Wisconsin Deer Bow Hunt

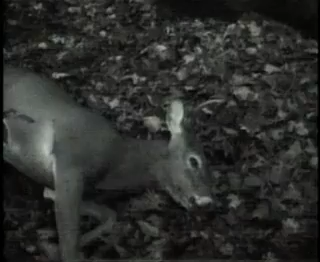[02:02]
Three-pointer. That's a different three-pointer. Raise him up so I've got a little bit of light here. Right through the...